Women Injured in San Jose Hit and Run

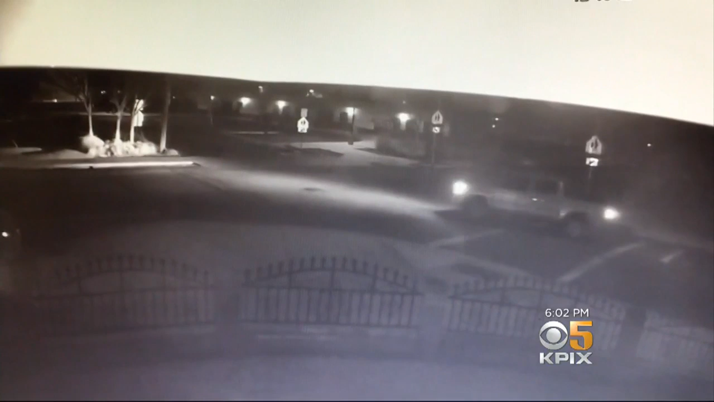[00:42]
The video shows two elderly women entering the crosswalk in the pre-dawn darkness. Unfortunately, they do not activate the crosswalk's flashing lights before entering the street. A second later, a dark-colored car comes speeding through and plows straight into both women, sending their bodies flying to the curb. After stopping for a moment, the driver then goes forward, turns around, and comes back to the scene. He appears to check on the women before taking off for the last time.